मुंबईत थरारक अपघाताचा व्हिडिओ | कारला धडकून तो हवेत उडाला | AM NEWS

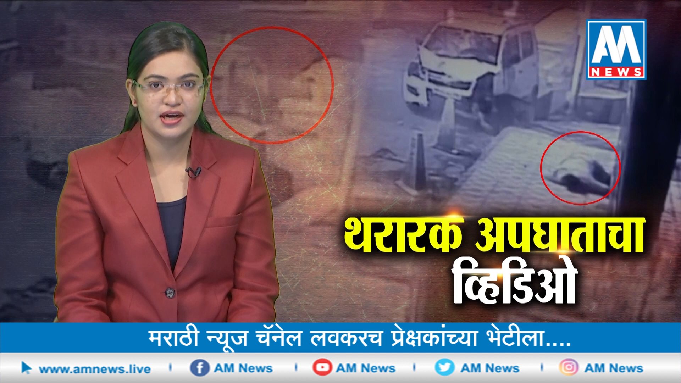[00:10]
मुंबईमधील घाटकोपर भागामध्ये कार आणि दुचाकीचा भीषण अपघात झालाय. काल पहाटे गणेश मंदिर चौकात एका कार आणि मोटरसायकलची धडक झाली. दोन्ही वाहनांचा वेग जास्त असल्यामुळे मोटरसायकल स्वार कारच्या काचेवर धडकून फुटपाथवर बेशुद्ध पडला.
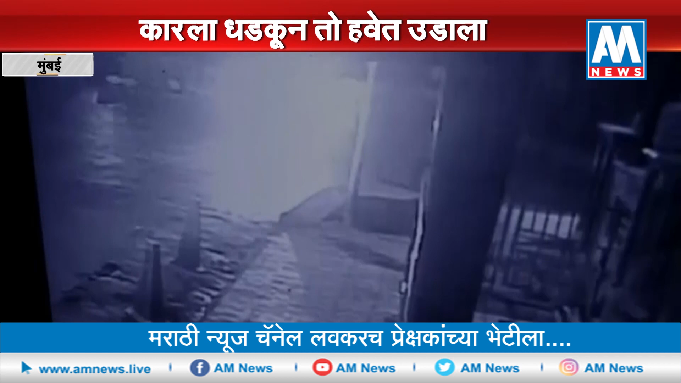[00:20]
या अपघातात एक तरुण गंभीर जखमी झालाय. दरम्यान या प्रकरणी पंतनगर पोलिसांनी कार चालकाला ताब्यात घेतलंय. या अपघाताचा थरारक सीसीटीव्ही व्हिडिओ समोर आलाय. एम न्यूज स्पंदन महाराष्ट्राचे.